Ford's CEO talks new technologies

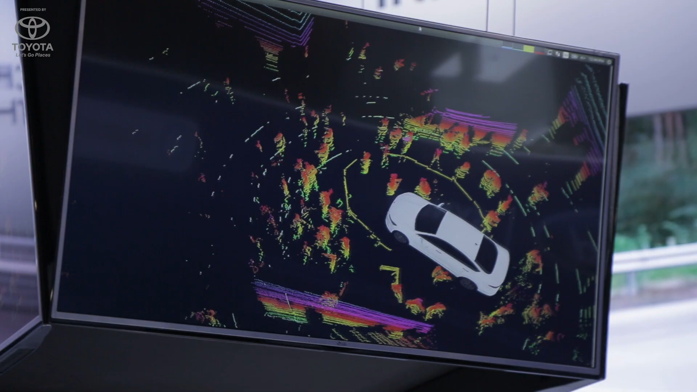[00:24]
And this has the latest camera technology, it has the latest LiDAR technology, it has the latest computational platform.